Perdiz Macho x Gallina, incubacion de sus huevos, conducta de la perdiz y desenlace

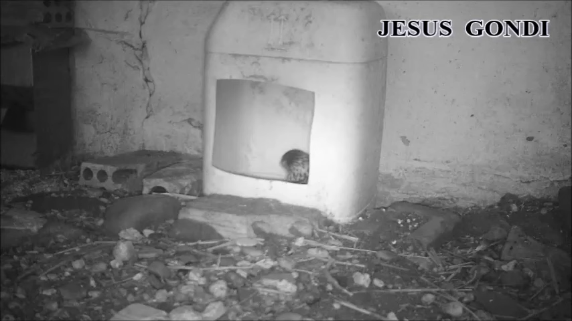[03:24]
Aquí vemos a la gallina con los infrarrojos por la noche como lejos de lo que podemos pensar que la gallina está totalmente inmóvil incubando tiene más actividad de la que nos imaginamos. Ya vamos a ver una serie de imágenes grabadas a cámara rápida por